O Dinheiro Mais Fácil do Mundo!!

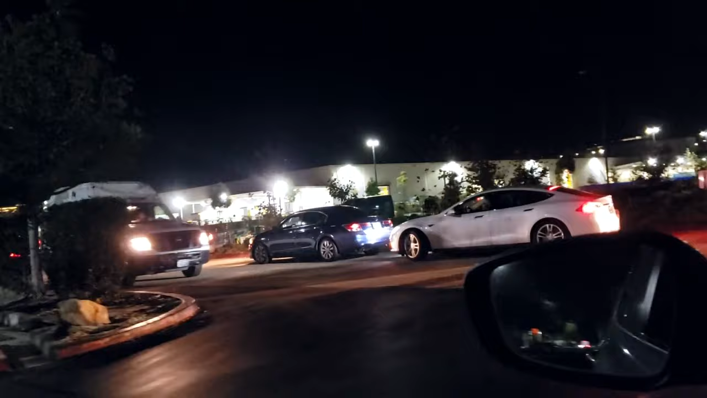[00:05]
eu vou mostrar pra vocês as entregas hoje que eu tô recebendo
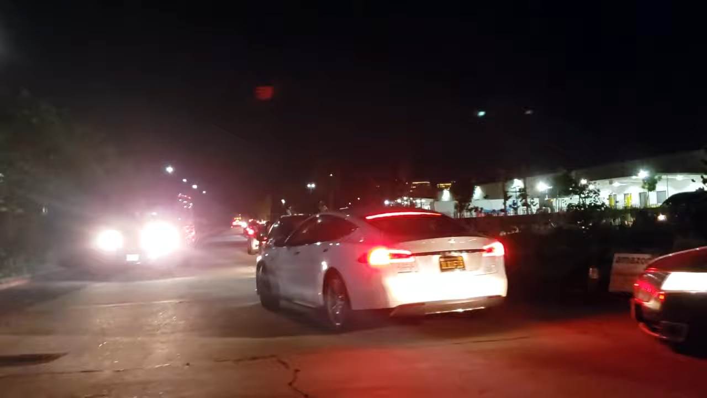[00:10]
27 dólares por hora, mas olha a fila de carro galera
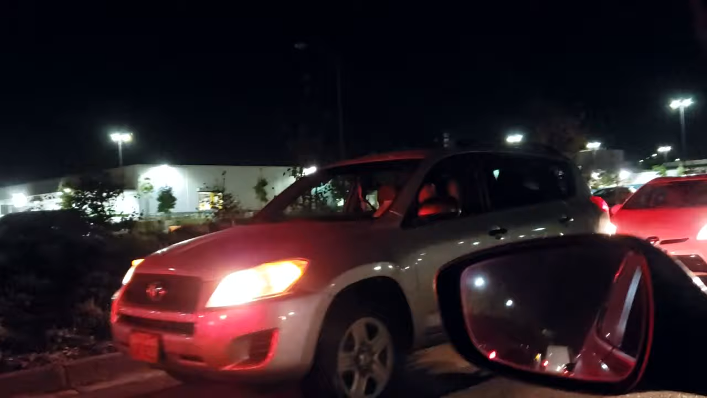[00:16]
aproveitar de mostrar pra vocês os carros que vem fazer entrega aqui ó Motorista Reserva Amazon
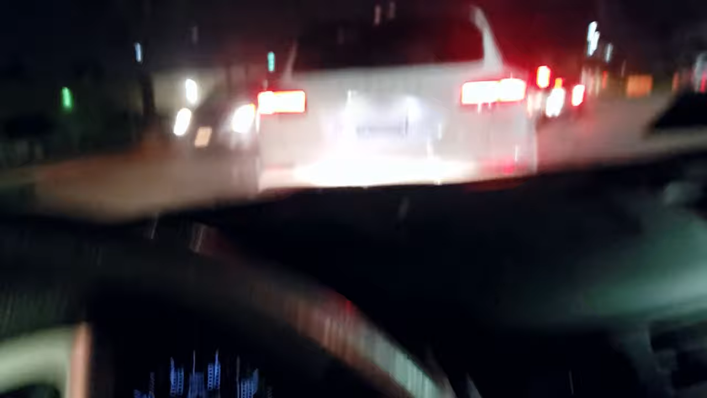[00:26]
Olha o carro que tá vindo fazer entrega cara Pessoal vende Porsche Cayenne, é mole?
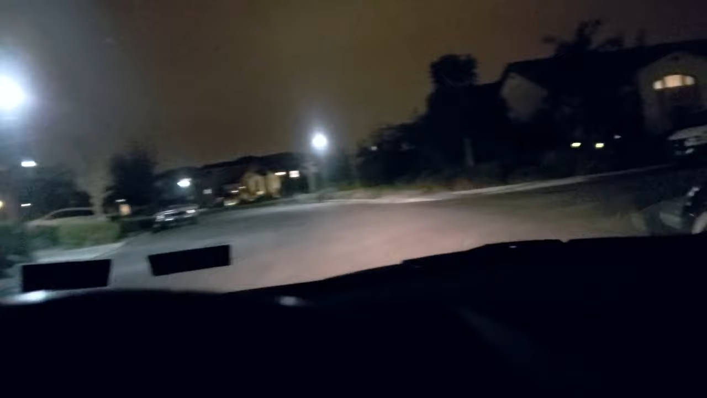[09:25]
né Aqui tem Ó ali, pessoal A gente dá pra ver Uma lebre ali, ó Tá vendo?